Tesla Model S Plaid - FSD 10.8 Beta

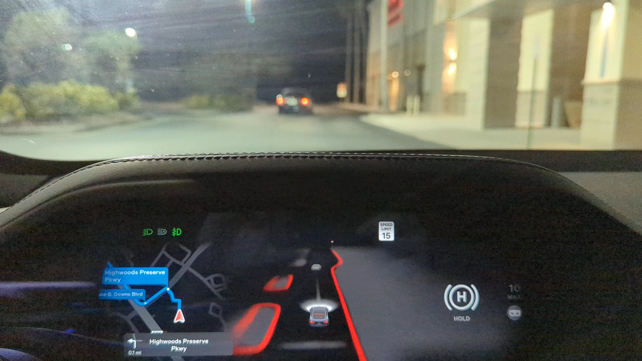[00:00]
all right gonna do another quick full self-driving demonstration
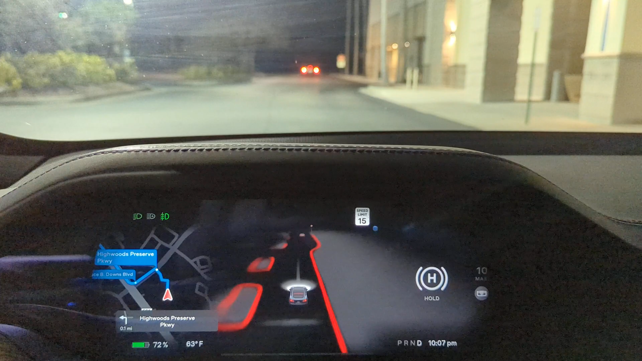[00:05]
I said a pretty straightforward drive just because my first day
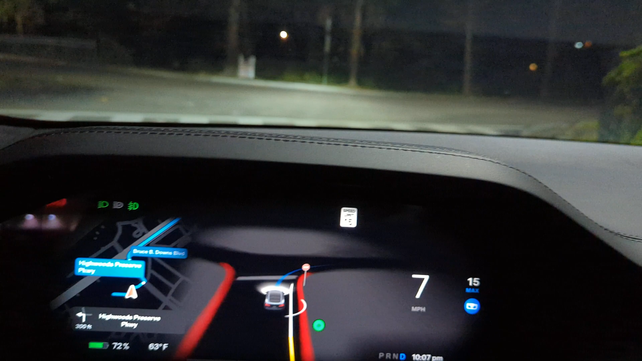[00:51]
see here I'll try to zoom it back here and let it do its thing
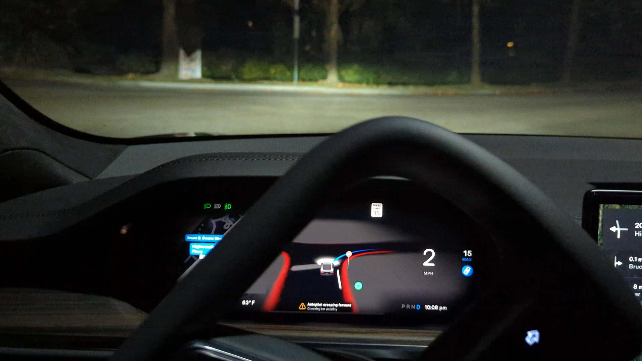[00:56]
not very confident in the dark-lit plaza that is for sure
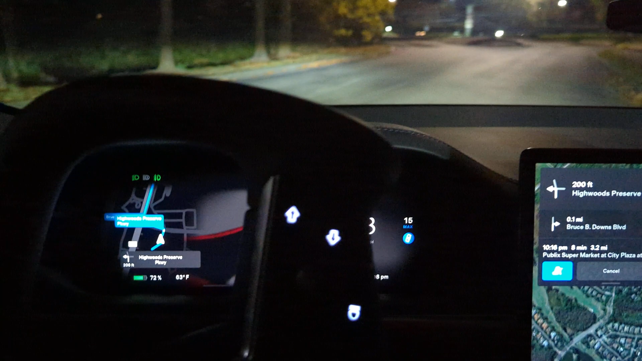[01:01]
you should see this island here yep it does so it shouldn't hit it
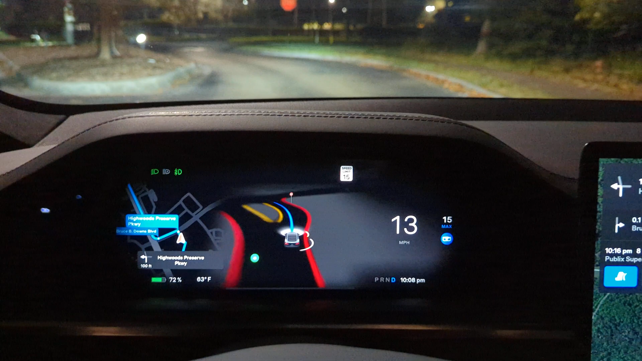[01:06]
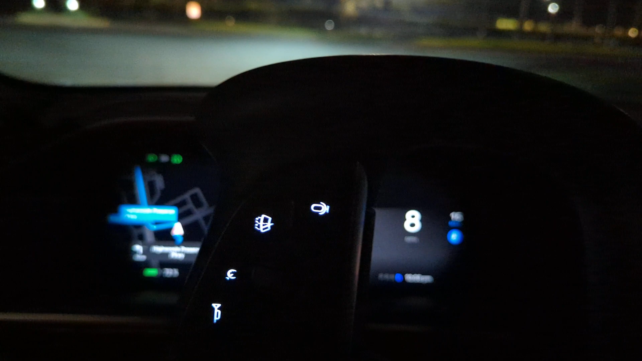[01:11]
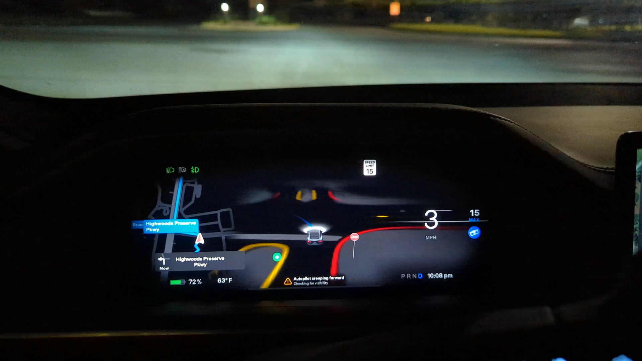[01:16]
there's nobody coming either direction it is poorly lit all right it's committing I I haven't
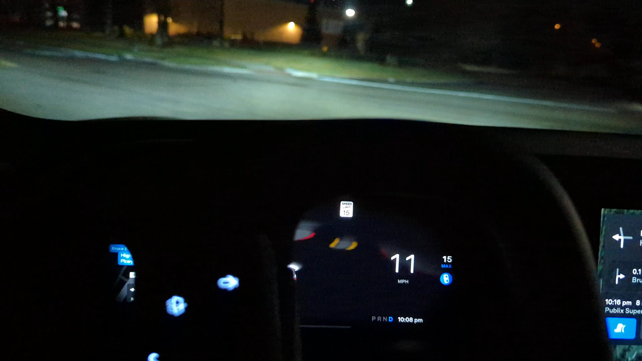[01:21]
done any input I haven't done any input it's doing its own thing
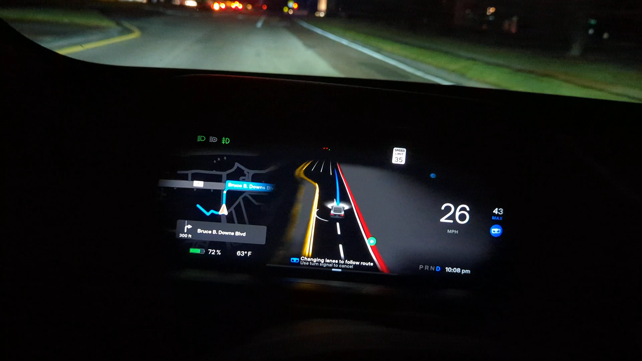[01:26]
awesome I'm sorry really quickly this whoa okay
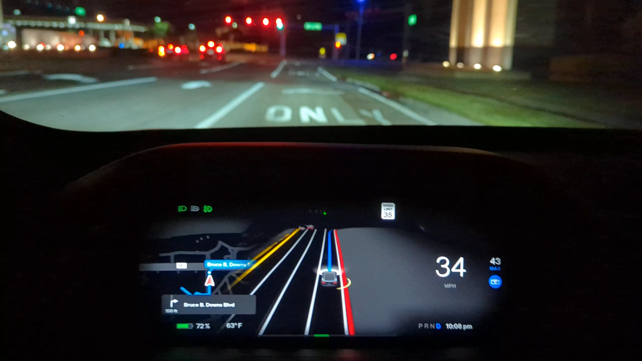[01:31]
I think it's coming up fast I don't know if I would have came up that quickly
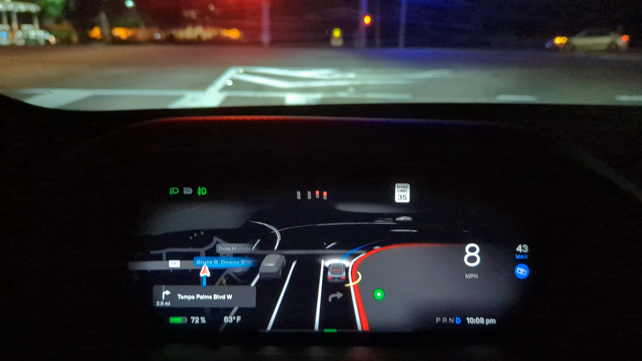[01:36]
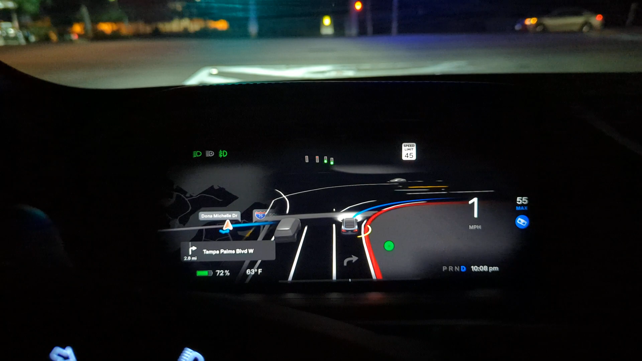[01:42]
let's see what it does it's making the turn
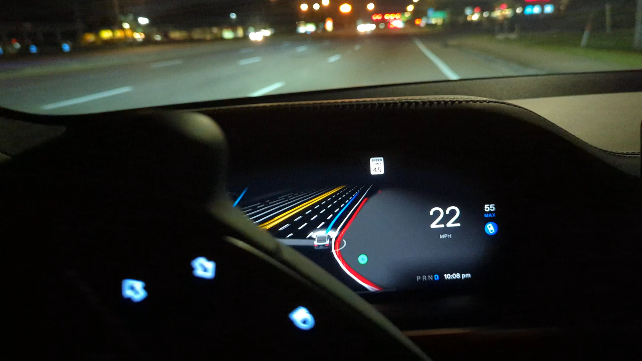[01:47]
this is all on its own I've gotten any input
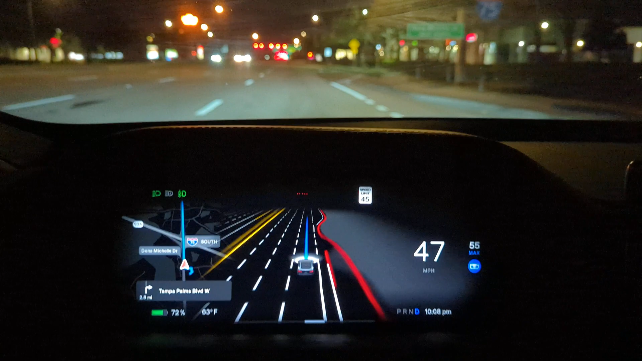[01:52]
just cautiously this thing doesn't sell it pretty fast in traffic lights though it is a late breaker
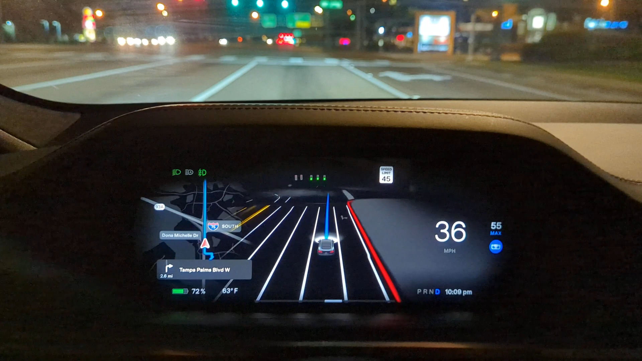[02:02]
now it's re requiring its speed this is a lane shift here it does pretty good here
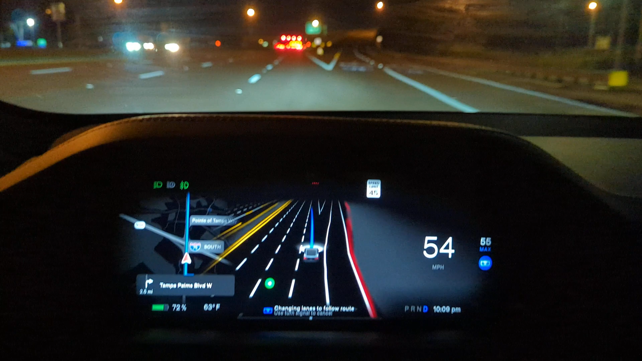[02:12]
it's making a lane change for some reason but that's okay um are you breaking oh wow this thing likes to come up hard and fast on traffic yeah it's a little bit nerve-wracking but it confidently does smoothly slow down then eventually
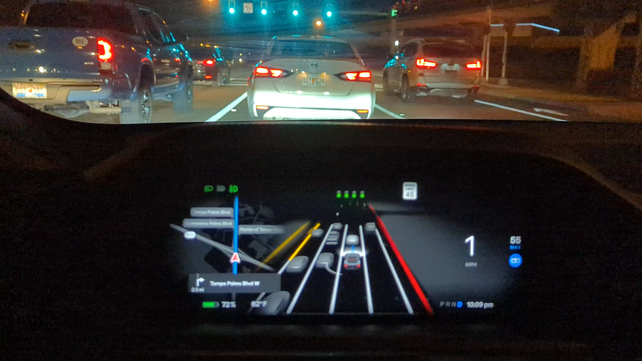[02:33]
so far zero input by me or then you have to gently tap it tug the wheel to show that you're still paying attention it auto set the speeds at 55 on this road to be when it's 45 but it pretty much keeps with the flow of traffic that's what everyone does on this road as you can see
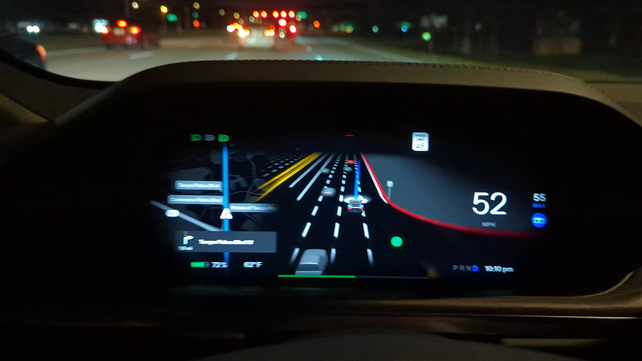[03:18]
I want the front spot so I'm going to tell it to move over
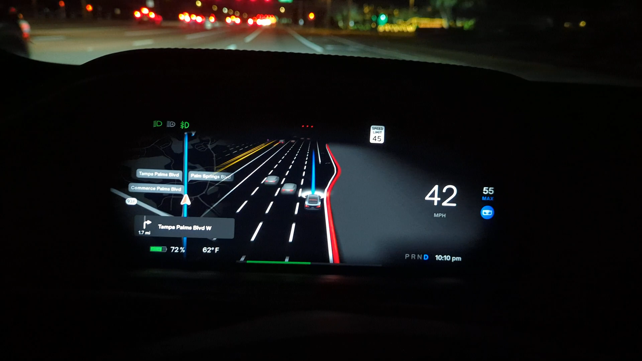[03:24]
This road does get kind of clogged up sometimes and if you get a front spot it's worth it.
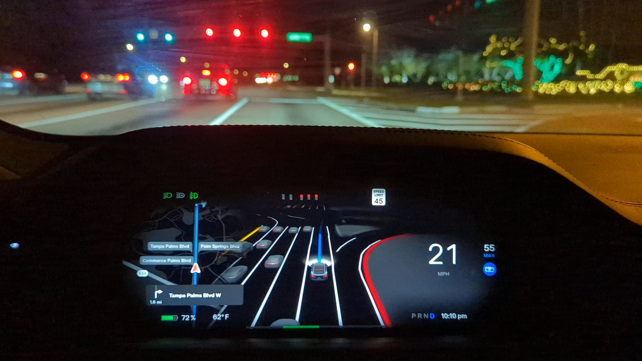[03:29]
So you can see it shows the two left turn arrows as green and the three reds as red.
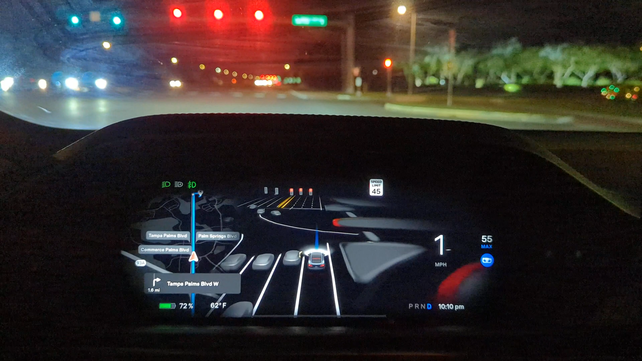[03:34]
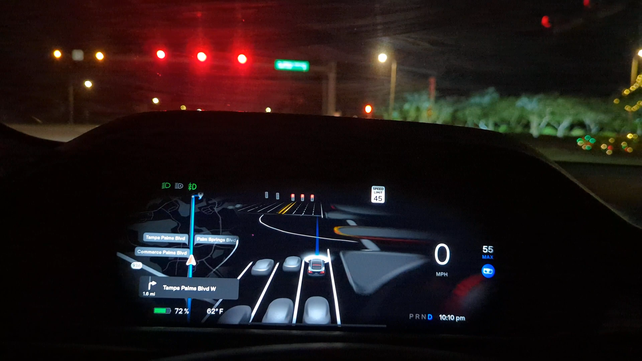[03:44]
It doesn't accelerate somewhat brisk but I don't know why it wants to do a lane change. I'm going to cancel that. I mean it could technically just stay in this lane the entire way.